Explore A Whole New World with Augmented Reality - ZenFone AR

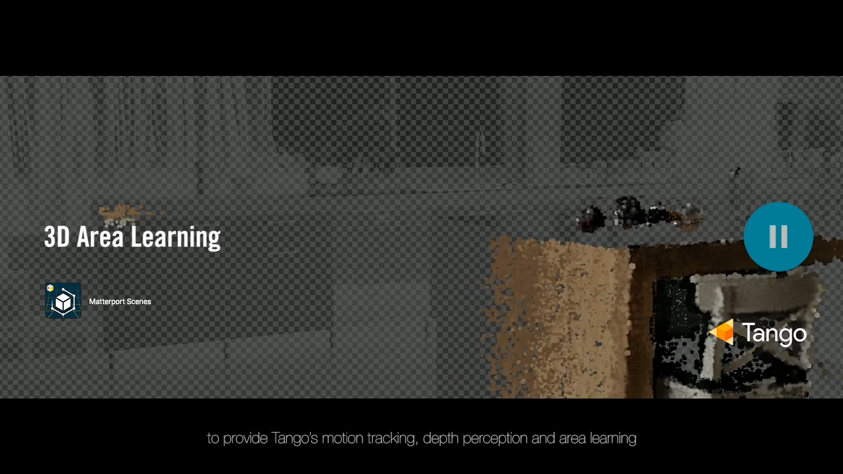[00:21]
depth perception and area learning to bring augmented reality to users.